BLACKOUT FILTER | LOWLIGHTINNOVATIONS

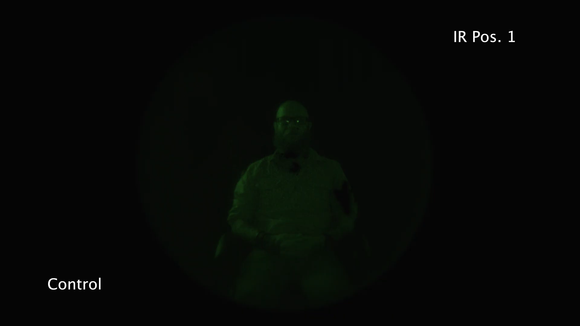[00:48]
So you guys can see in this first frame, this is just a controlled test showing where the spots are on this tube.
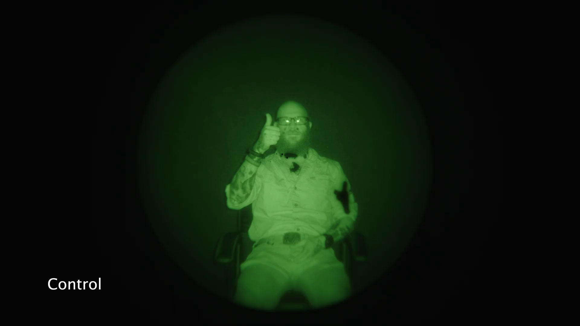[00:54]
We obviously didn't use a brand new tube. This is a heavily blemished tube. It's one of our test tubes.
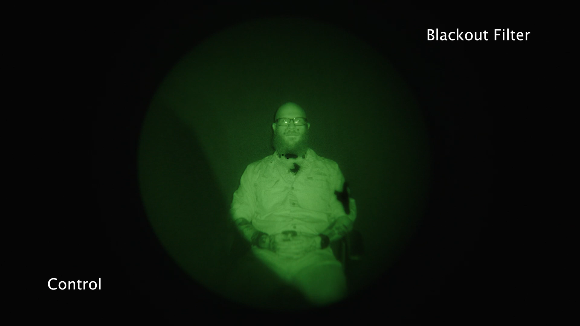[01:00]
This currently is an indoor environment with extremely bright LED lights. These lights are extremely bright. I can attest to that myself. So we're now about halfway through this indoor clip. You can see that there is a little bit of ghosting happening around that extremely bright LED light.
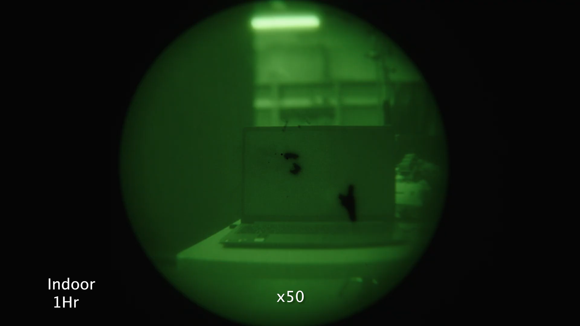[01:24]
And again, this leads into the fact that nothing will ever truly
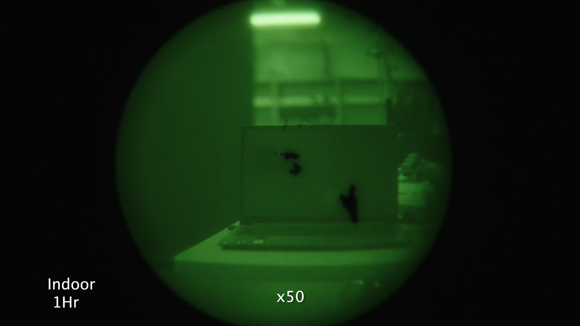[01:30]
prevent blemishes fully unless it is a solid, solid cap with no hole in it. Going into the outdoor clip, it's a little bit more visible of where that ghosting or trail actually is from that light.
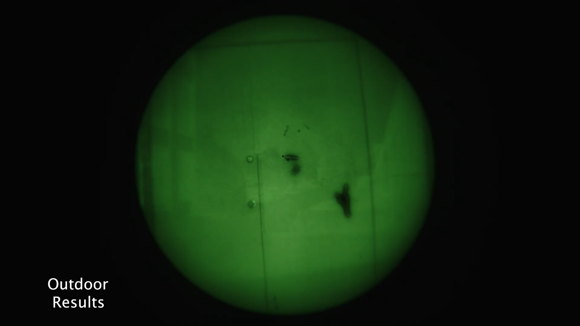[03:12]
there was a temporary burn-in on the tube, which we call a trail or ghosting. However, after blackboxing for about 10 hours, that did come out. Now, it's important to know that this won't usually be an issue
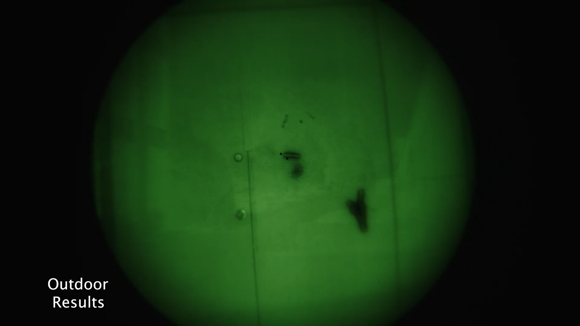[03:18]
as you won't have your night vision device just sitting looking at one thing for a whole hour.
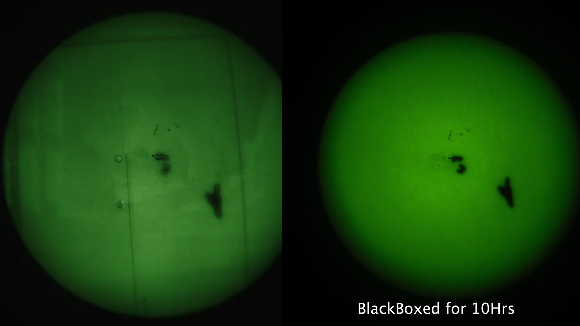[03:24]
That is not a very likely scenario, so please take that situation with a grain of salt. But, as you can see, there are no new blemishes on the tube, only temporary burn-ins that did disappear with a minor amount of blackboxing.